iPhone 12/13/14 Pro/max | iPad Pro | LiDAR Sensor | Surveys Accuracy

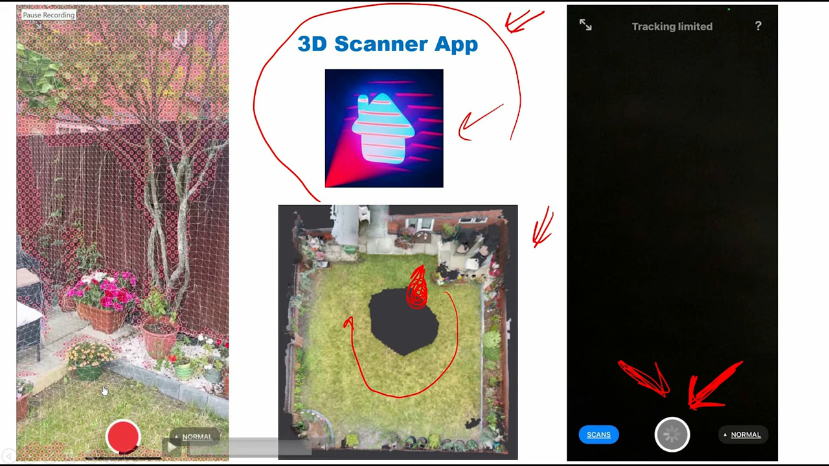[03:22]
the area and then I moved around the garden let me show you here to the left guys you would see this is a video I will run the video now this is the scan process so as you can see I started from this area here now I am scanning this area here okay and then I'm moving now along the fence from this side here and then I have this tree in the corner here
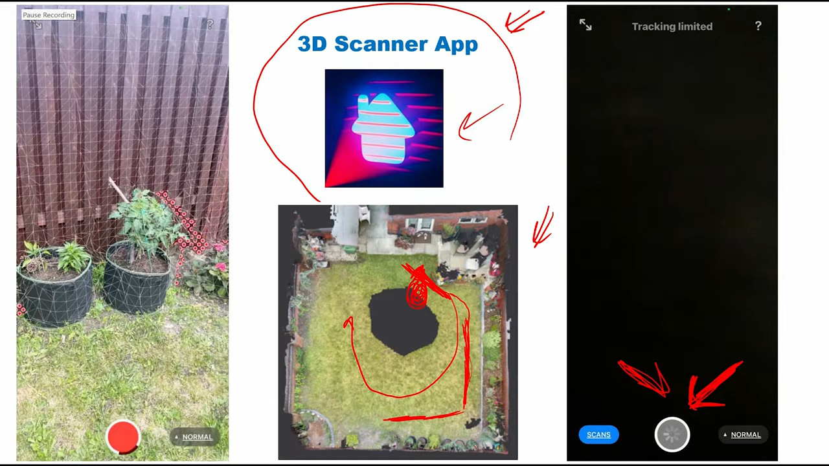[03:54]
I have this some plants here as you can see and then this corner here yeah and then I would move again along this area here to return to the first point that I started from and now I'm trying to capture some points for the ground I'm just scanning
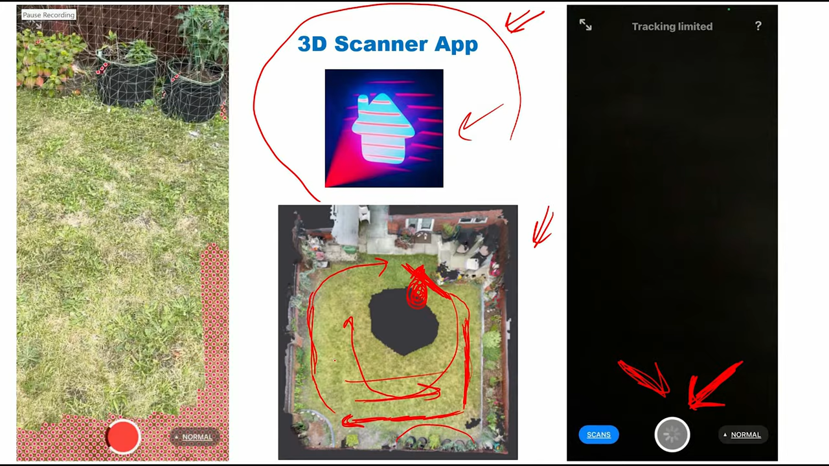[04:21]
this area here I left some area in the middle to see if the application will interpolate them or not so this is on purpose
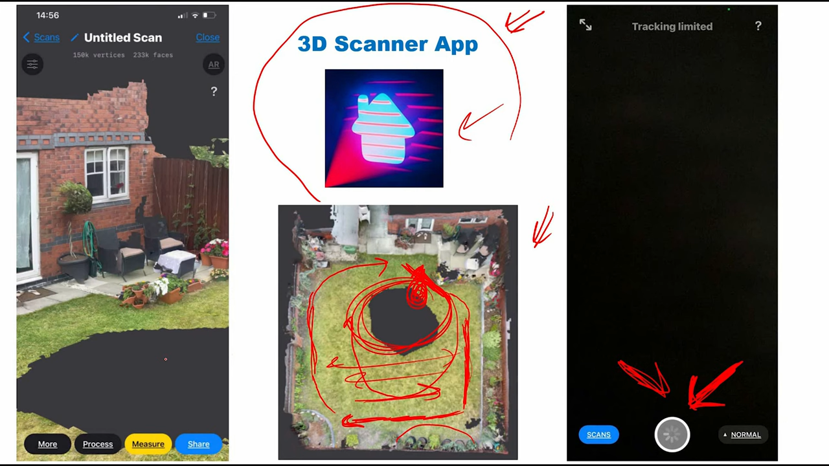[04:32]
okay now this is the final result as you can see here after I scan the area this is the final result here I stop the video at this point just to let you
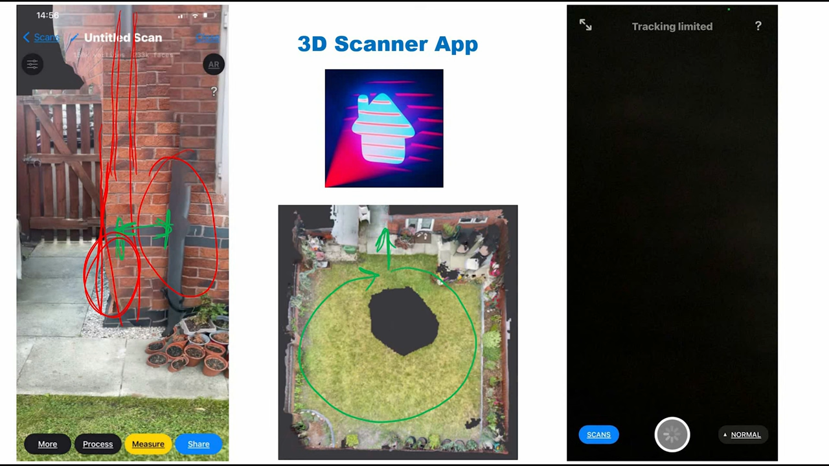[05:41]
it's a straight edge it should be straight but here we have some distortions as you can see so we can say simply that it is not very accurate but as you can see here let me complete the video to the end and then we can discuss it I'm moving now this 3d model I think guys you can use this model in fact for a lot of applications that don't require very high accuracy for example
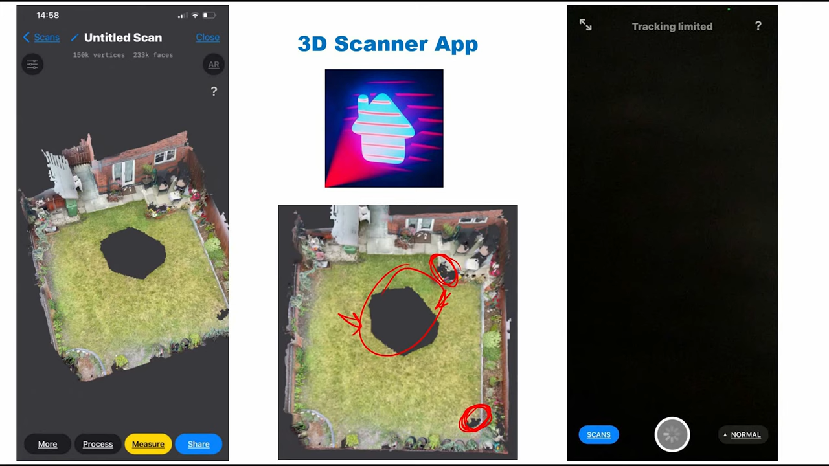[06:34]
and of course this area in the middle guys I haven't scanned this area and also you will see all the area that haven't been scanned in black here now the question guys is this model accurate to what extent this is accurate in fact in the past two years some research work have been published on this idea so for